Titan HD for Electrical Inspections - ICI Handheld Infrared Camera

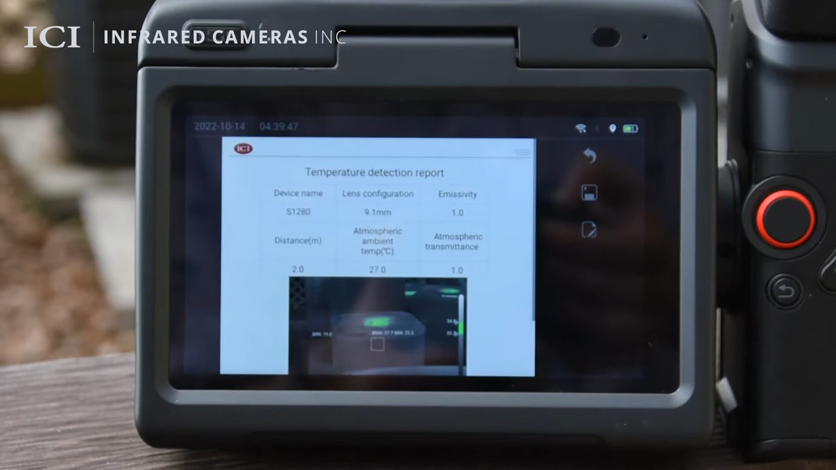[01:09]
The 5.5-inch pivoting touchscreen and rotating
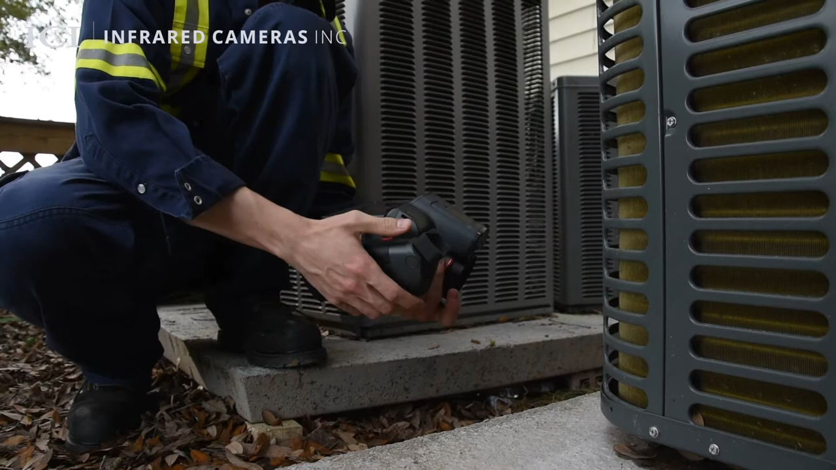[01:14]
viewfinder allows users to easily visualize hard-to-reach areas comfortably at any angle.
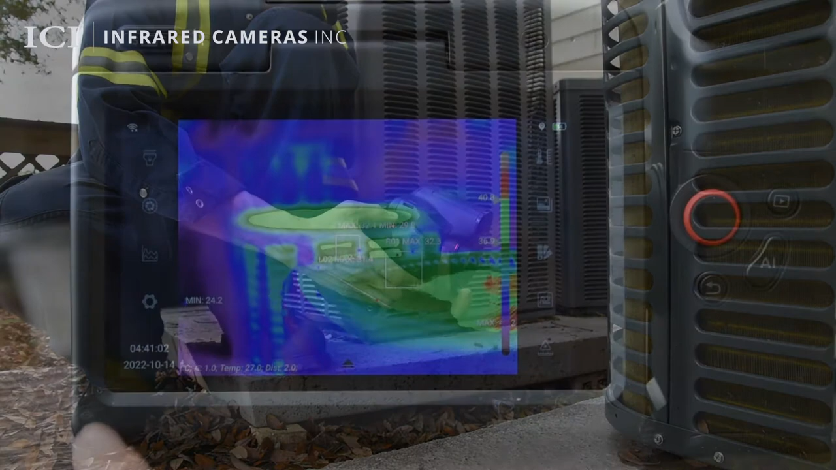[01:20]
Quickly adjust settings to receive audio and visual cues when temperature thresholds are exceeded to allow personnel to respond to problems quickly.